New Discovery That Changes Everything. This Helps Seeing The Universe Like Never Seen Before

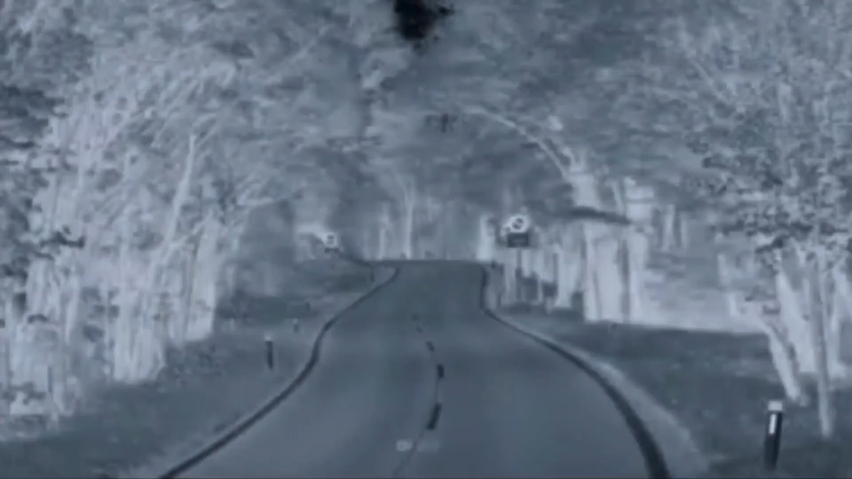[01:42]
if we see infrared we would see things like this
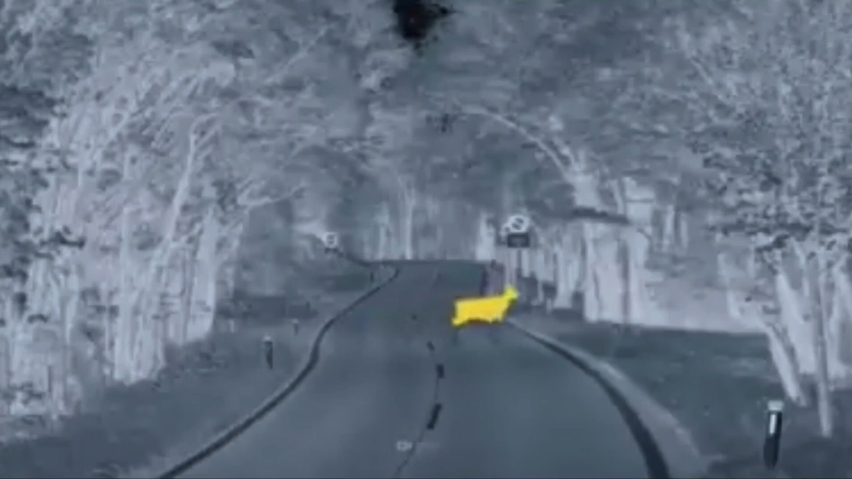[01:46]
soon after infrared we can find far
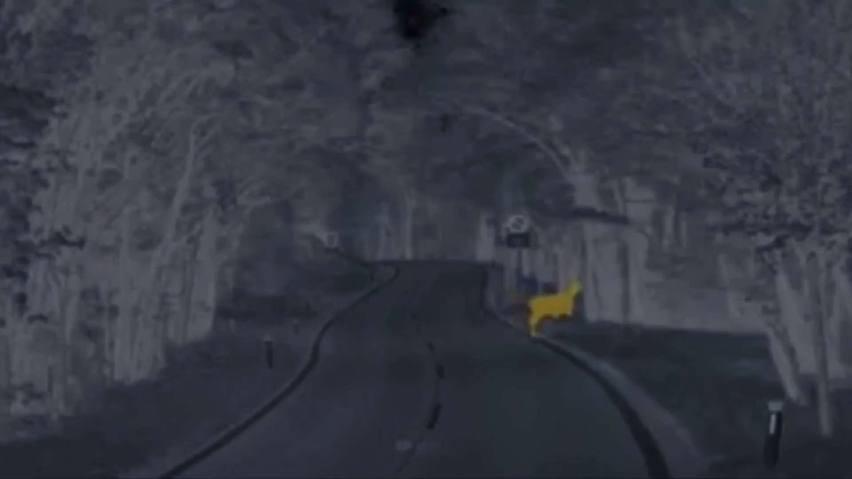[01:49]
infrared